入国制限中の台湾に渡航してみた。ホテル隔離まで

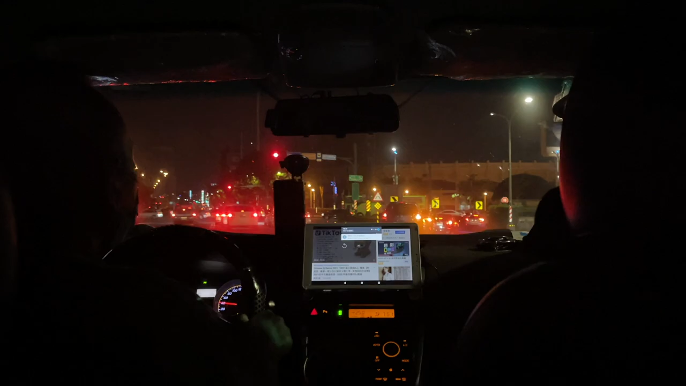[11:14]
えー、動画は撮ってないんですけど、とてもとても撮れる雰囲気じゃなかったので撮ってません。まあ、びっくりしました。
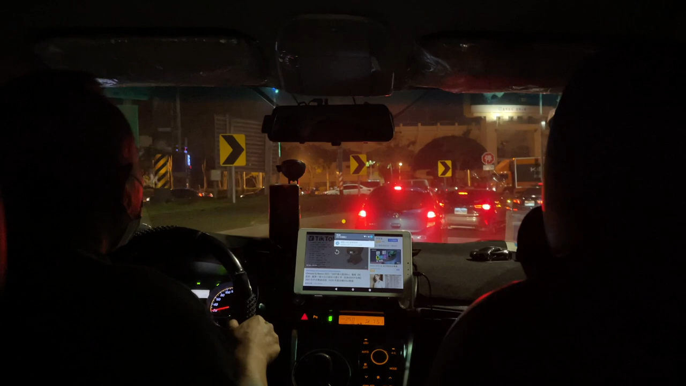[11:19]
あんな厳重な環境でトイレしたのは人生初めてです。市街地の方に入るとバイク多いんですよね、バイク。
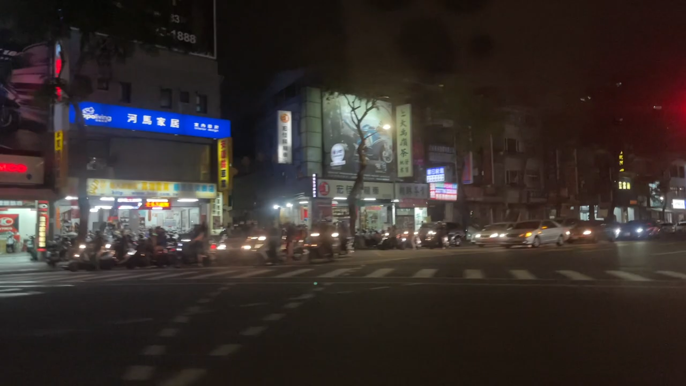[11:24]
サーキットのようにスタートを待っているかのように並んでいて、こんな風景あるんだな、初めて見たなと思いました。
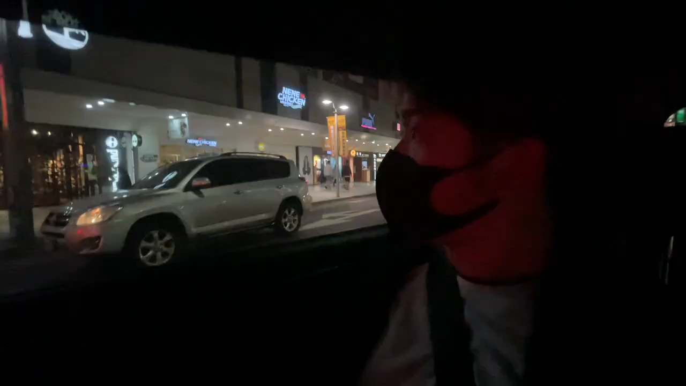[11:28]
文化圏が違うとね、こうも違うなというところで、タクシーの横をね、バイクが今並走してますね。
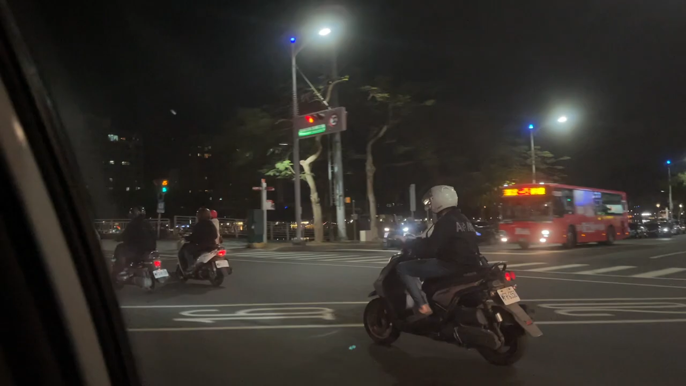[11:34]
思うような台数があり、スタートダッシュを決めているようにも私は思いました。